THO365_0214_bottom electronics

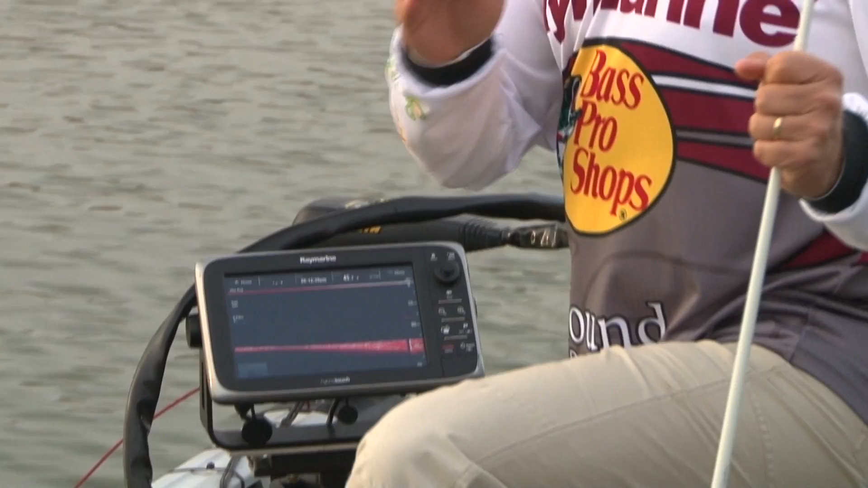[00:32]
This is really effective anytime you're fishing in shallow water. Two and three foot of water, your units sometimes lose bottom.